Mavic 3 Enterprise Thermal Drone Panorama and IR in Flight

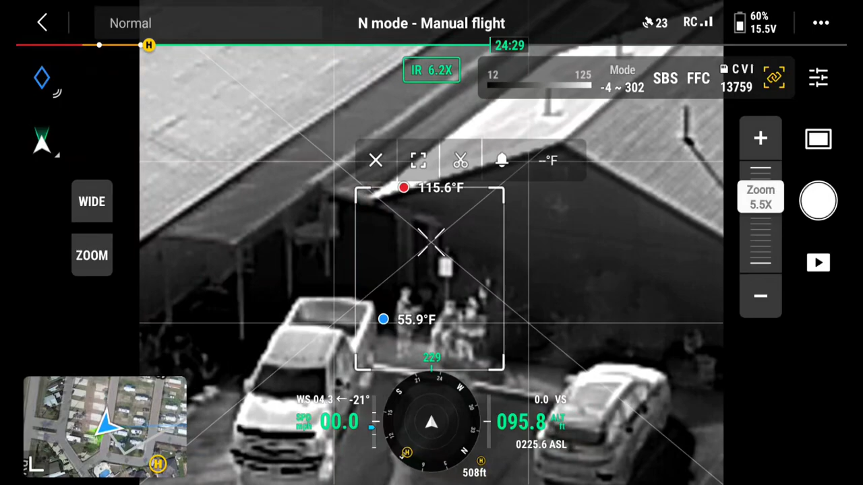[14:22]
On screen: max 115.6°F, min 55.9°F
now here's where side-by-side is nice when you're in the daytime yeah so you can really spot who they are see
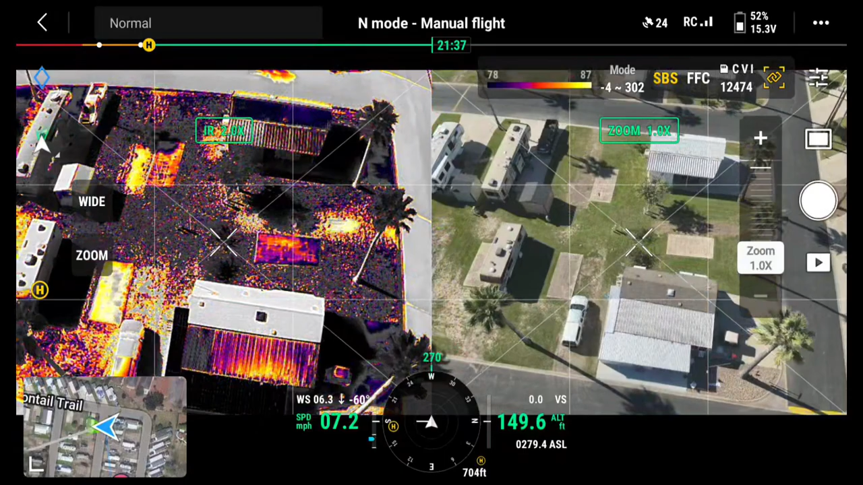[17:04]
park model get a little bit of
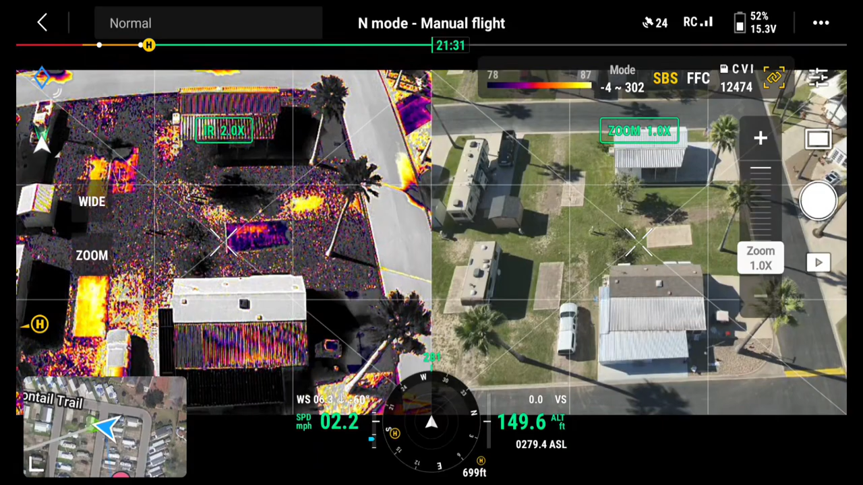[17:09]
so here we're going to go ahead
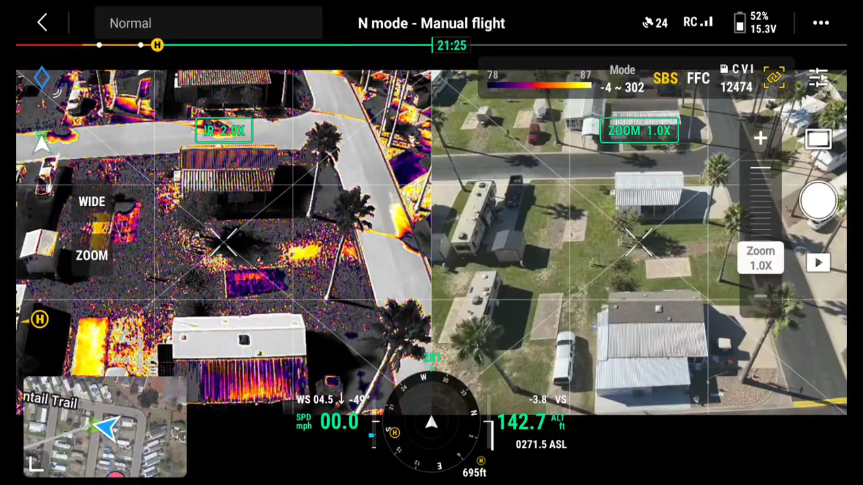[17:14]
yes okay so here we're going in now we're at 68 foot right now above ground
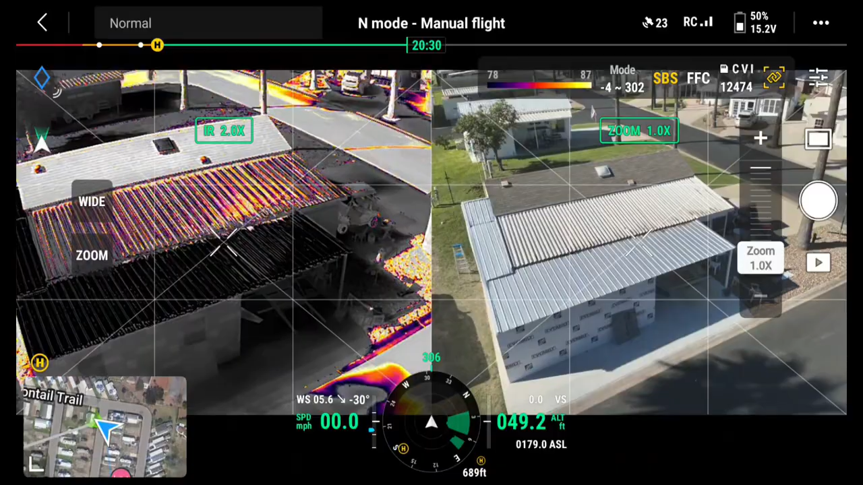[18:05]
so here what were we hitting check this out
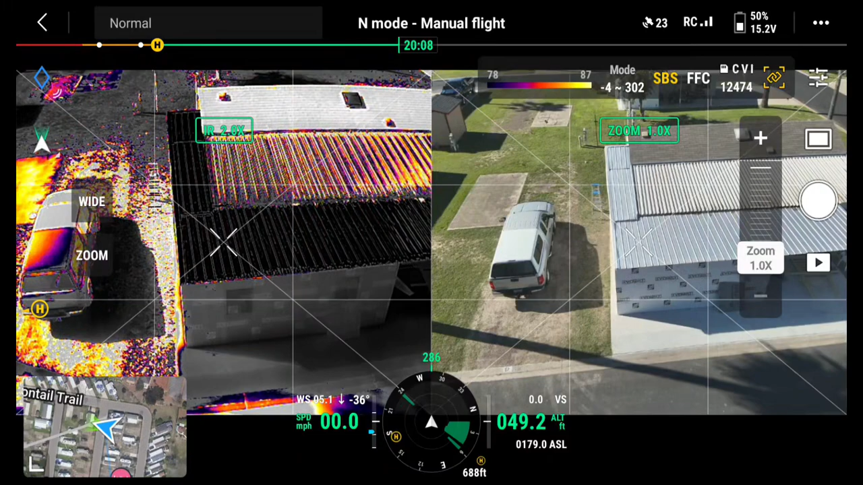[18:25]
so now if i go back to turn on my oh i guess i'd left it on i'll shut it off
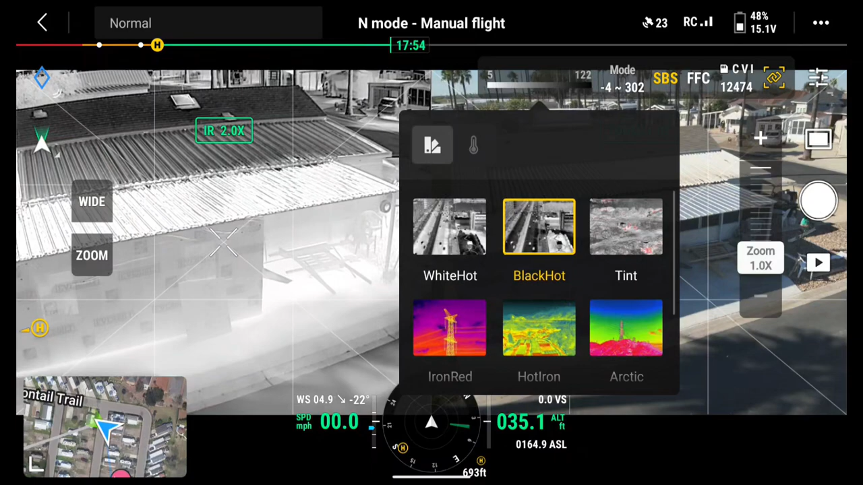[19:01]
we go back to black hot that really shows how warm it is and i'll turn on this here again so i'm looking for a human between 87 and 78 degrees
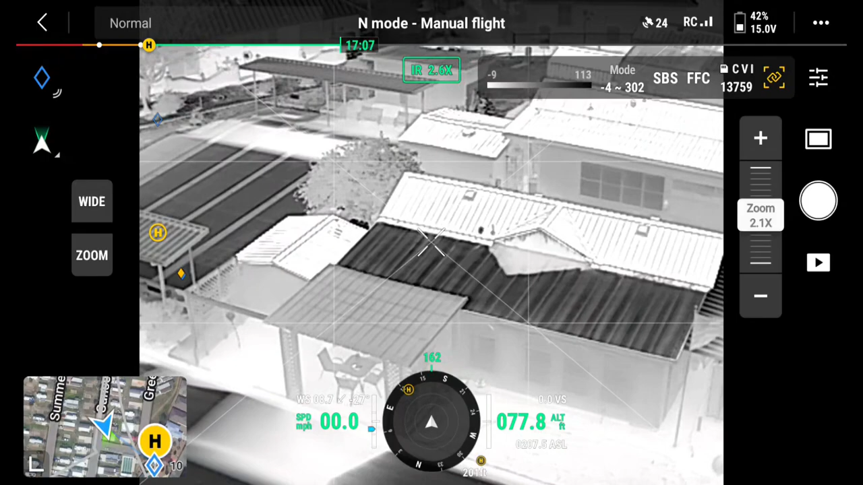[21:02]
now you see the little diamond here so where home is so if i gimbal up there we are we're sitting right under here
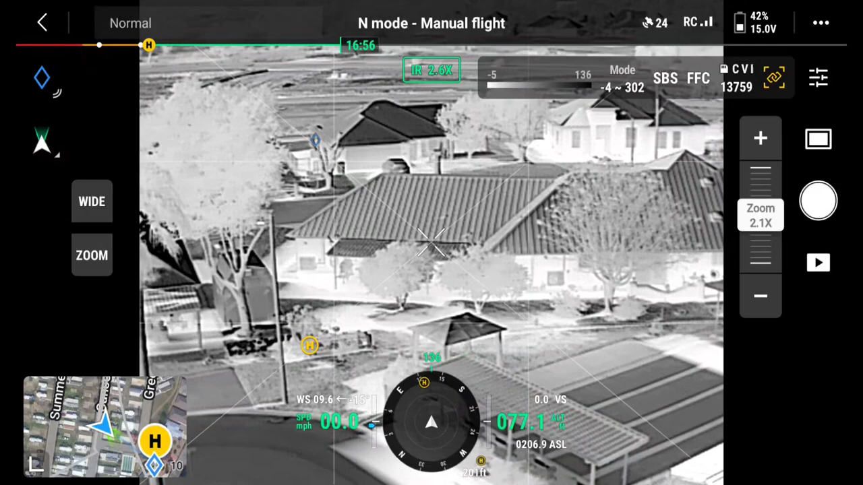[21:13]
again if i go back to search mode i call it search mode
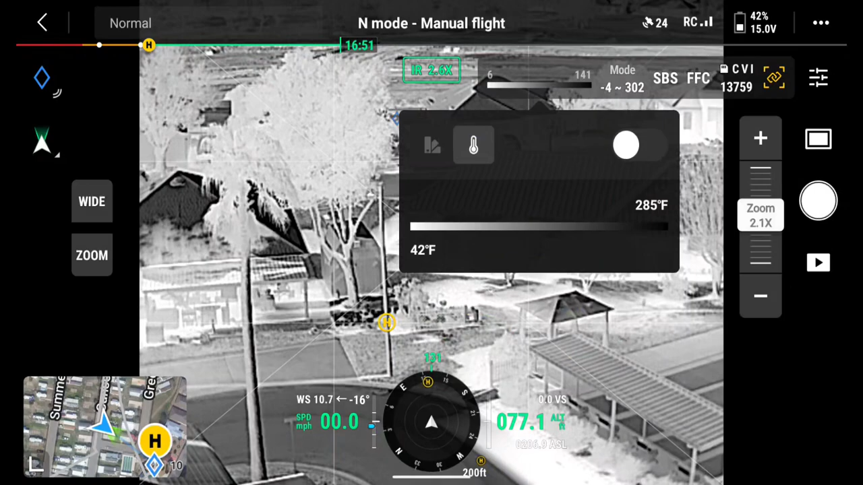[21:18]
we're not in that color spectrum are we
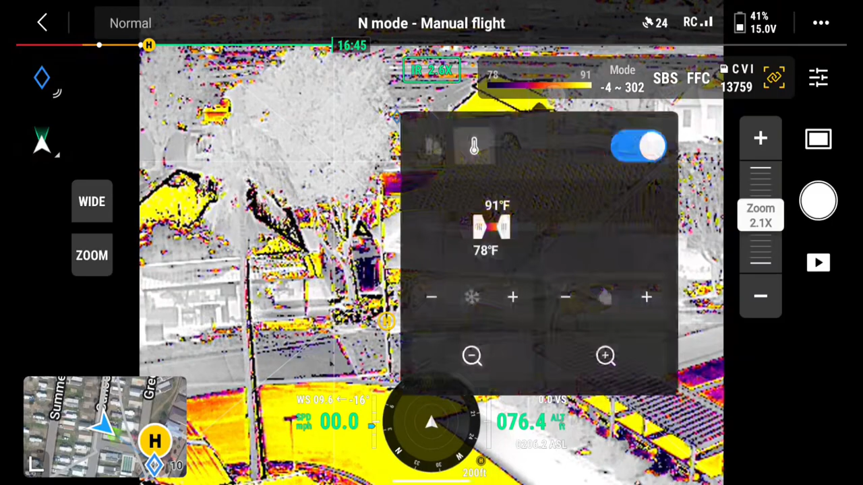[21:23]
On screen: scale top 91°F, scale bottom 78°F
let me go side by side that way it's over on the side and i'll try adjusting this again see if we show up under the canopy
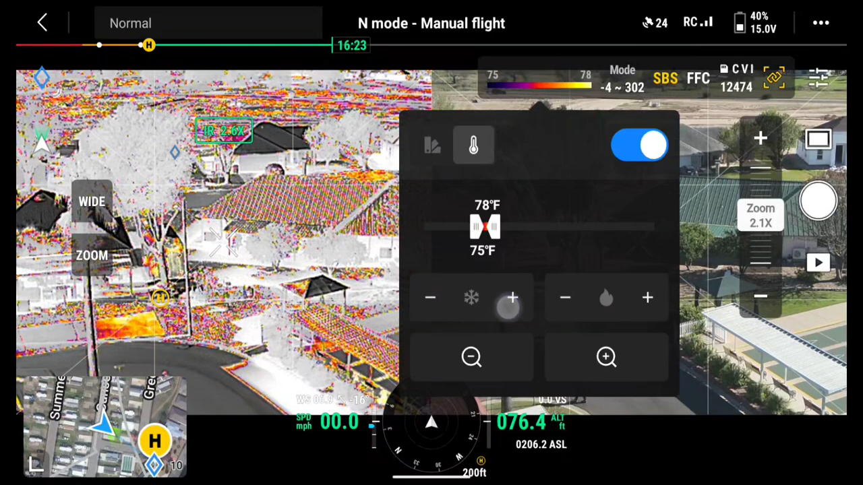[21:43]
On screen: scale top 78°F, scale bottom 75°F
oh there there we go
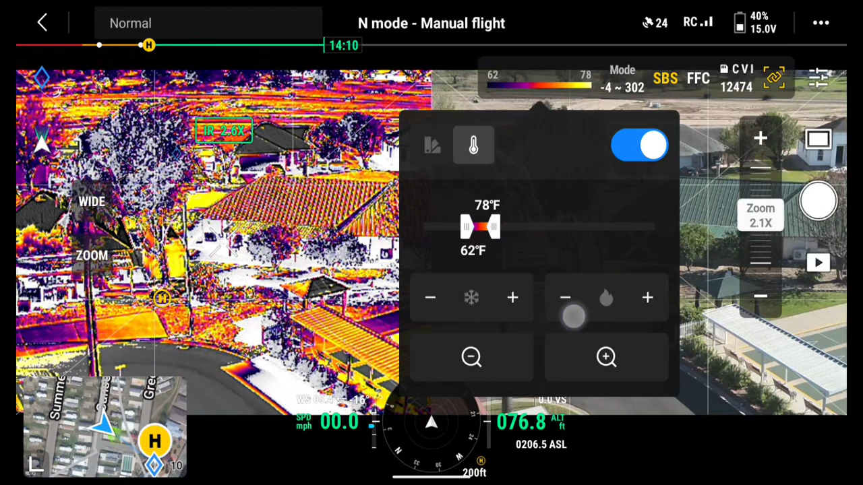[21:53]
On screen: scale top 78°F, scale bottom 62°F
there's a lot of temperatures now i'm showing up as red
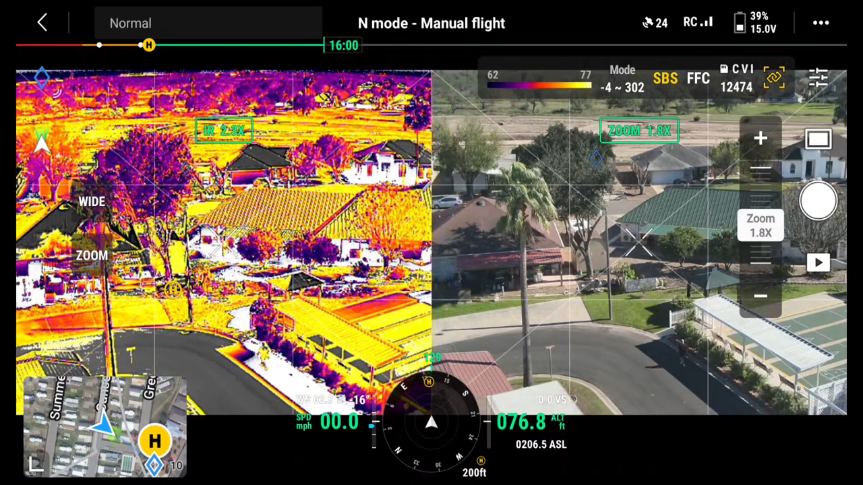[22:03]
15 minutes of flight time there you can really see us under there under the canopy right there you see it okay we're going to go ahead and end this video and
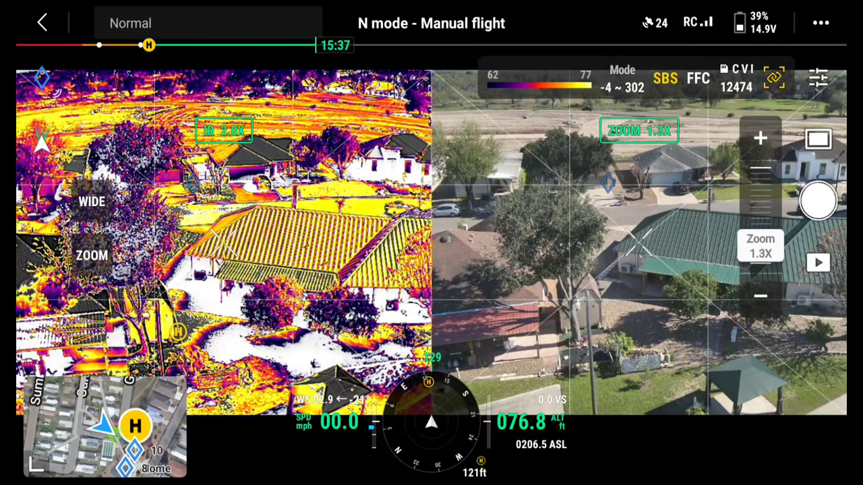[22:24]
i'll i'll return this thing to home here all right here's the panogram that was recorded